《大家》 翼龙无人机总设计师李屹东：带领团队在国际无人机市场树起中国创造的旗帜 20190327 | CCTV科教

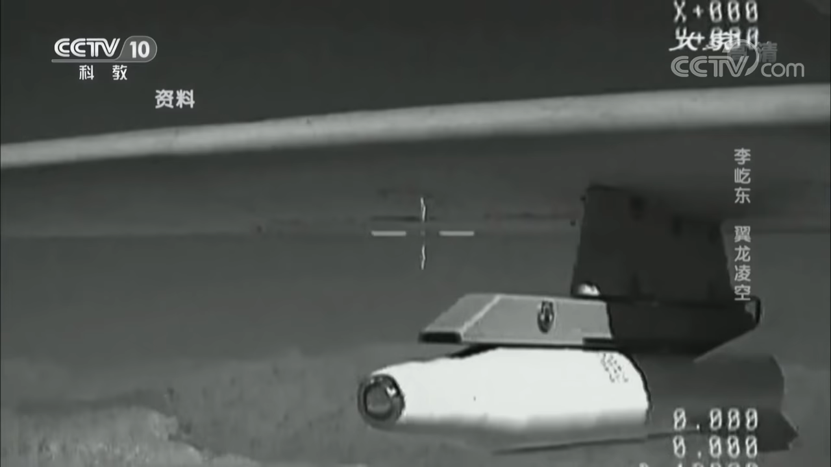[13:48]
现在就出考题了移动目标能打不用户那个靶车在那已经跑了好多年了就没打掉人家就
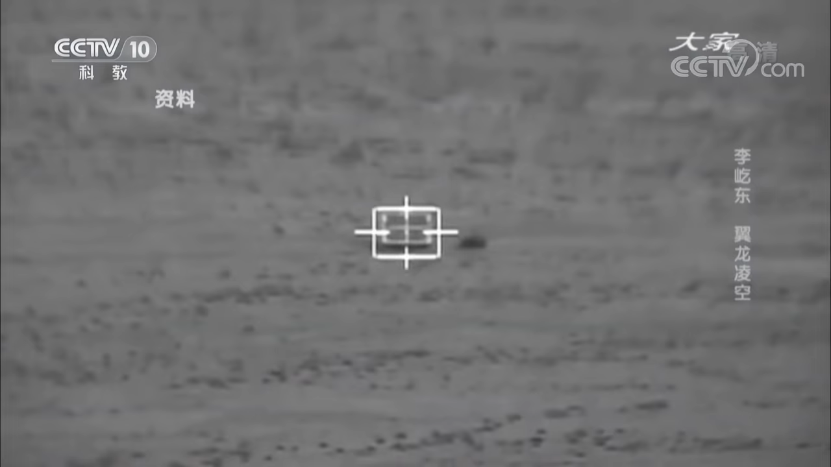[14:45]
这辆曾经在各种演习炮火中一直
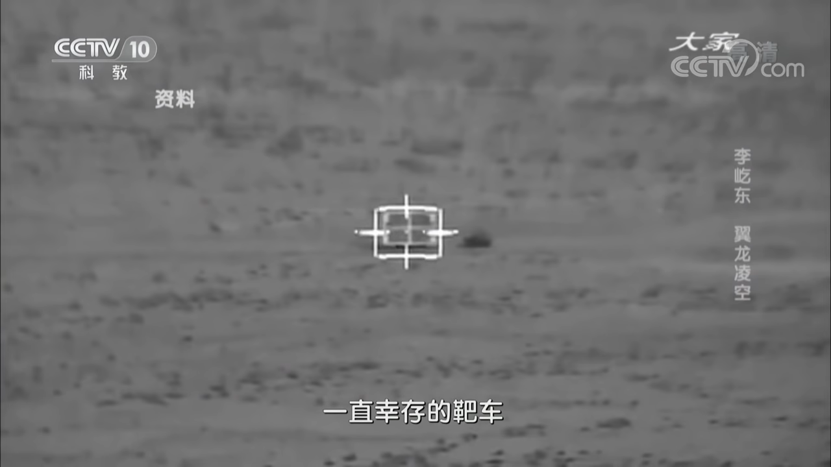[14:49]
幸存的靶车被翼龙发射出的导弹一发命中